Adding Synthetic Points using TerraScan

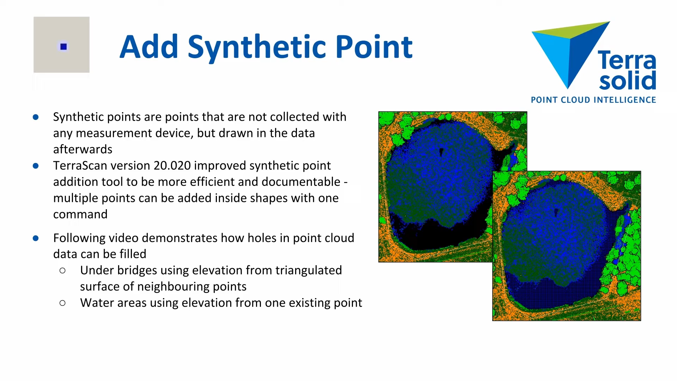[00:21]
Terasken koulutus AdSynthetic point can be used to fill up empty holes in your data.
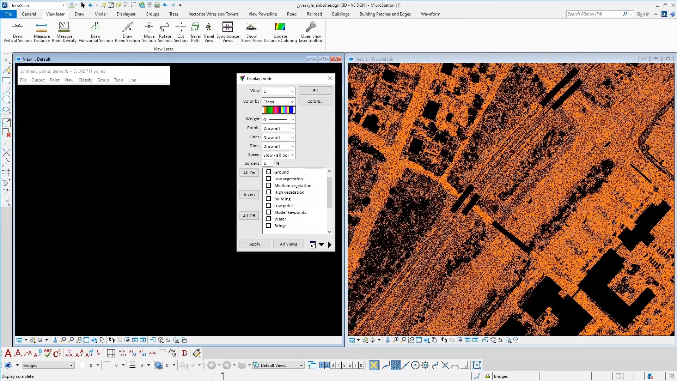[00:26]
This video introduces tool and its use with two examples. In this first example the tool is used to generate points under bridges to fill holes in ground glass.
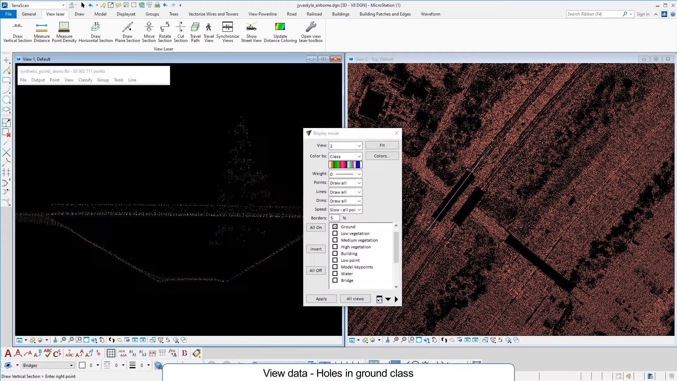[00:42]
When we look at cross-sections of the data, next to a bridge we have nice continuous ground, but at the position of a bridge the bridge deck occludes visibility of the airborne system to the ground and we have a hole in the ground point glass.
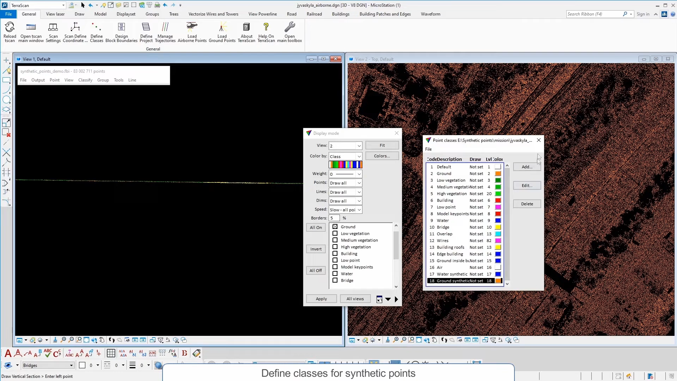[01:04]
To fix the issue, we first label all holes in the ground with polygons to mark the which areas we want to insert points to prevent insert of points to undesired places. We could run the tool for the hole dataset, but then we would end up inserting points also the holes caused by building roofs.
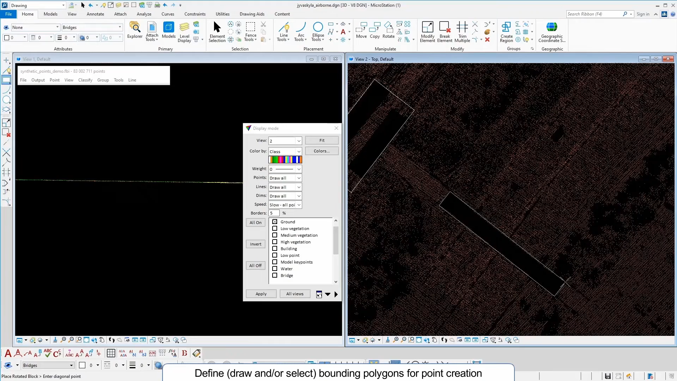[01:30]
After we have drawn pounding polygons for point addition, we choose all polygons active and start AdSynthetic point tool.
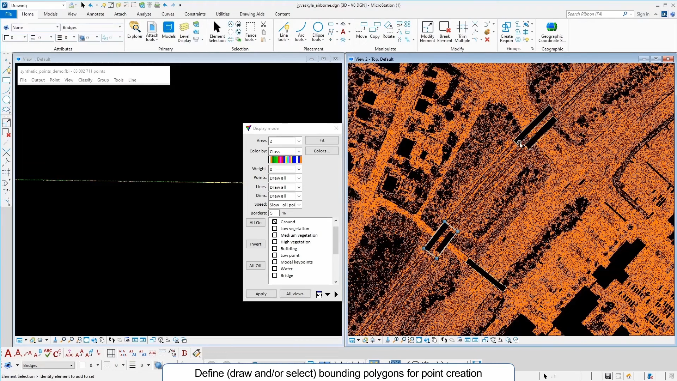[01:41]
In the tool, we choose the target class desired point spacing and elevation interpolation method. In this example, we interpolate elevation values from existing ground points.
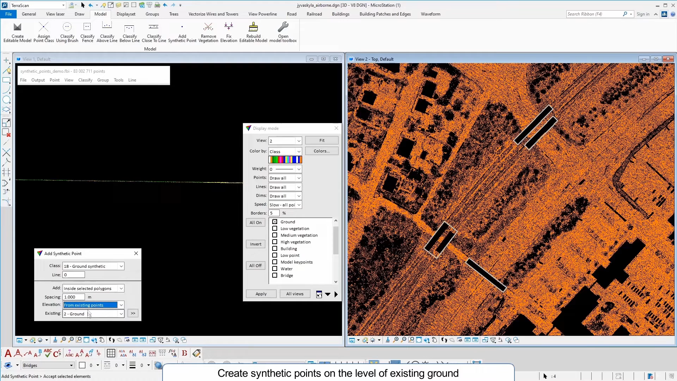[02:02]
Finally, click to a CAD view accepts the synthetic point generation. After running the tool, we have regular grid of points in the target class.
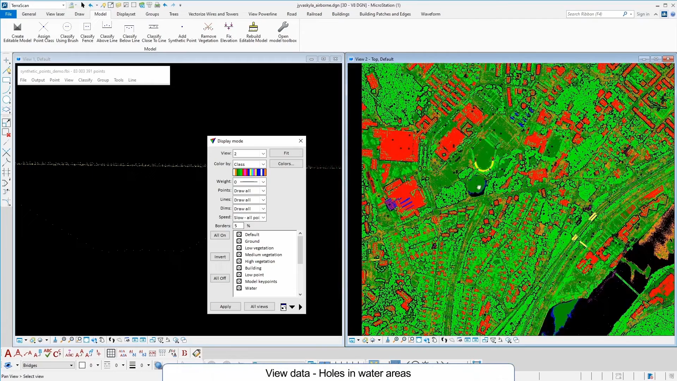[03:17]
we insert points to a water body area where laser has not got response from non-refactive water surface. Again, we draw a bounding polygon for point addition to ensure that we get synthetic points only to a desired area.
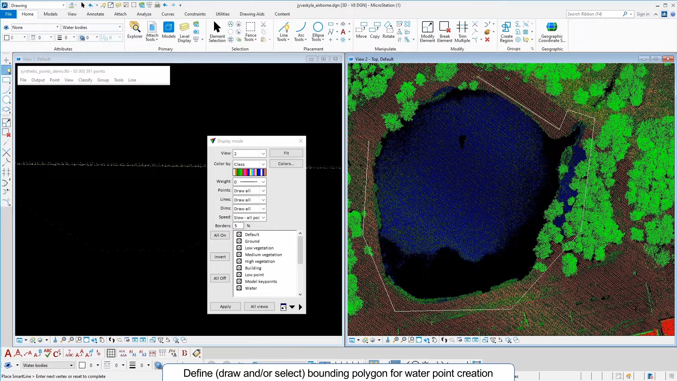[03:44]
In the second example, we insert points to constant elevation to simulate water surface. It's possible to calculate the value from your nearby points, type the value or define it by clicking to an existing point. This example uses the last alternative.
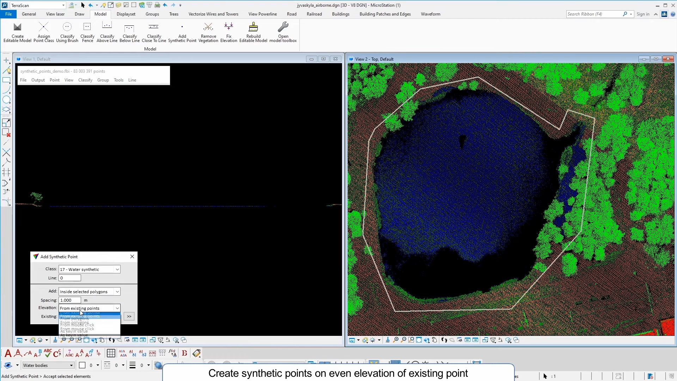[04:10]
Again, after defining the settings for point addition, click to a view and in this case click to an existing point
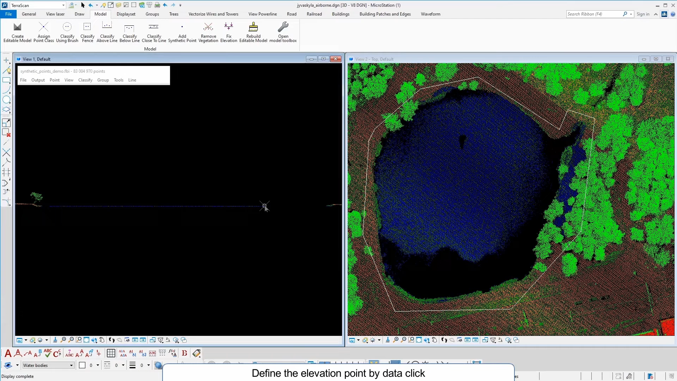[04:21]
accepts tool settings and finalizes point generation.
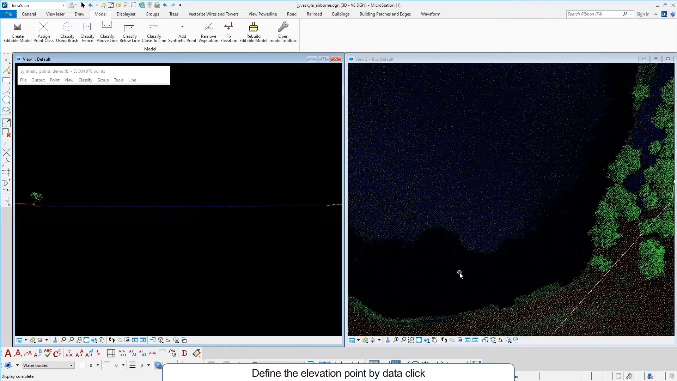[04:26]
After tool execution,
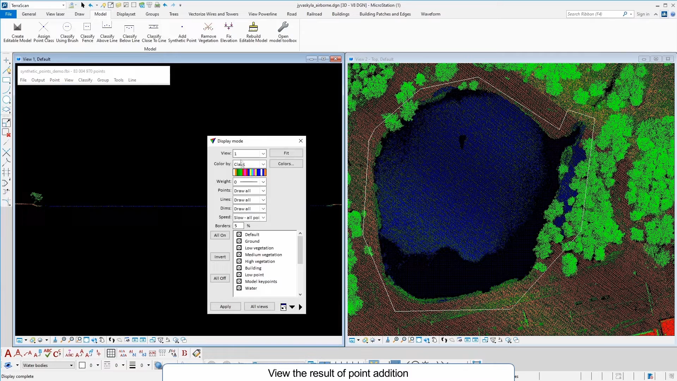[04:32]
all holes in existing data exceeding the size of decided point spacing are filled with synthetic points. After these two simple edits,
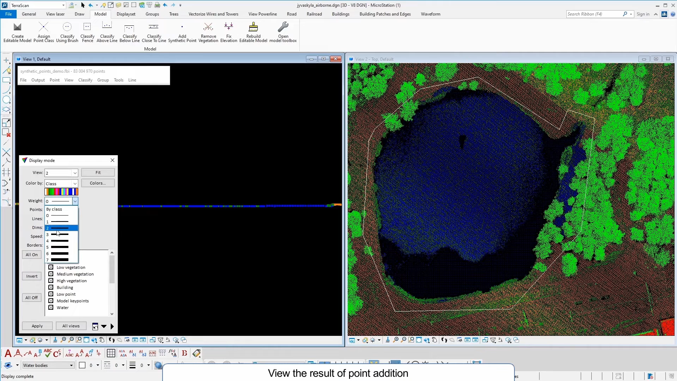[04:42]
we have nice continuous point cloud and our analysis won't suffer from holes in the point cloud. This is an example of a choice in the point cloud.